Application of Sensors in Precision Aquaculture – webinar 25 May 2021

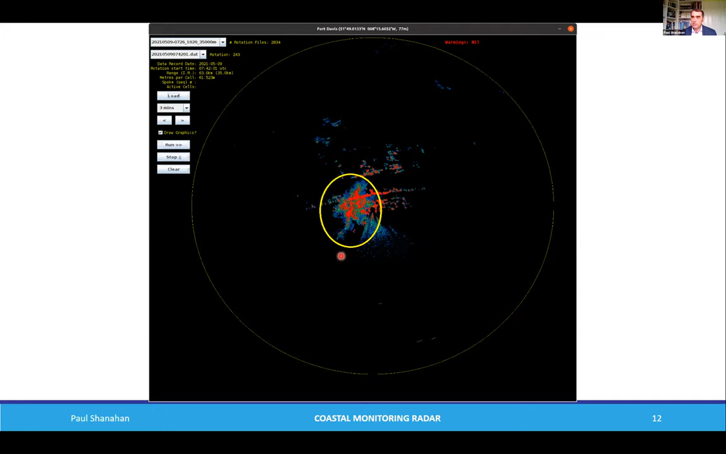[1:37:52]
It'll be a series of still pictures over a period of a few minutes between each image, because it would take a lot of data to have a live feed of the actual radar image. Okay, I think that's me done. Yep, thank you very much. Thank you, Paul.